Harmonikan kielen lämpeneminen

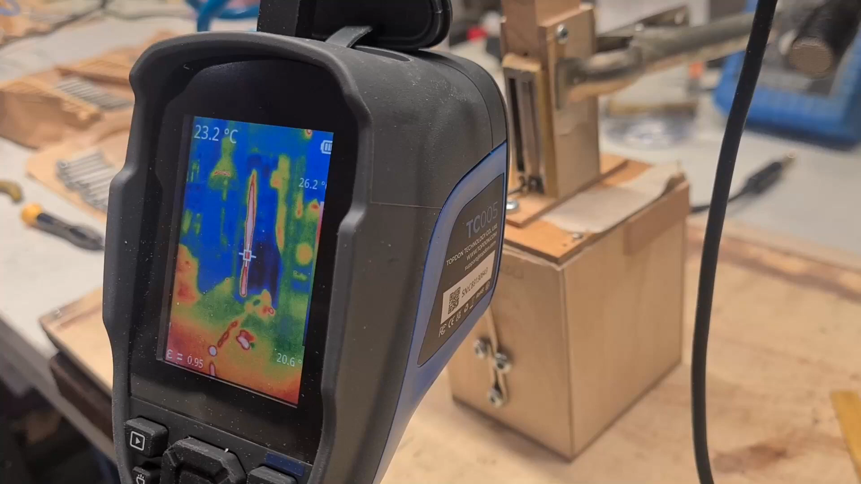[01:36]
varsinkaan näin tarkkaan mittaamisen tarkoitettu, Tässä nyt sitten puhutaan suhteellisesti kaikesta.
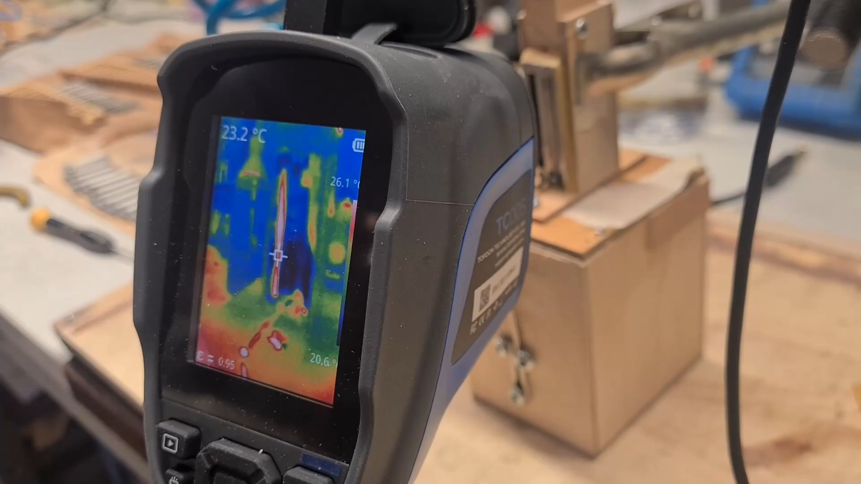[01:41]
On screen: spot 23.2°C
Eli jos on joku muutos, niin muutos voidaan havaita, mutta ne todelliset lämpötilat kannattaa jättää nyt oma arvoonsa.
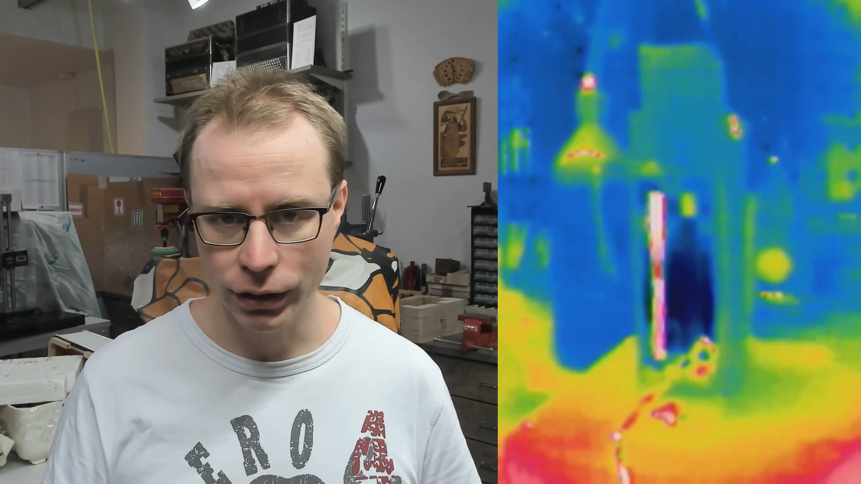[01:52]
Ja ihan ensimmäinen asia, kun katsotaan tästä näin, niin te huomaatte, että mä laitan kättä tuohon kielipenkin tai testikielialueen taakse, ja siinä se mun käden lämpötila heijastuu. Samaten kun mä laitan tähän etupuolelle, niin se käden lämpötila heijastuu siitä alumiinilaatasta. Tässä on sikäli ehkä mielenkiintoista se,